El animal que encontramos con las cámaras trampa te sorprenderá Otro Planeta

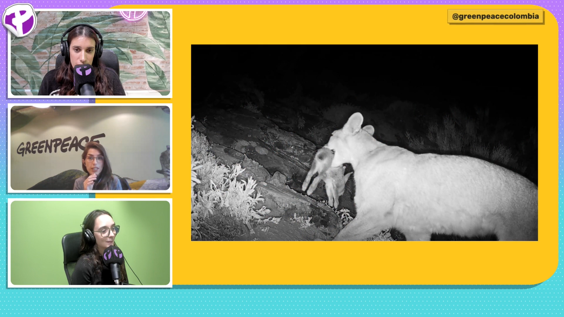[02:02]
uno pensaría, sino que también aves y cosas inéditas. Eso es un puma con un conejo. Entonces podemos observar cosas de su comportamiento impresionante. Está re tranca pasando por ahí como si nada. Ahí está la cámara. Esa es una cámara puesta.